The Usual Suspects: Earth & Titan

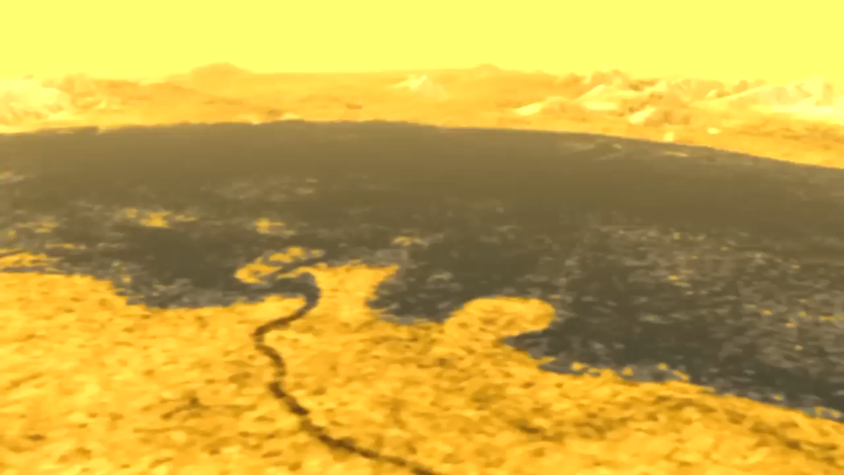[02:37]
And that's a clue that what's happening on Titan is a fluid, not a dry lake bed.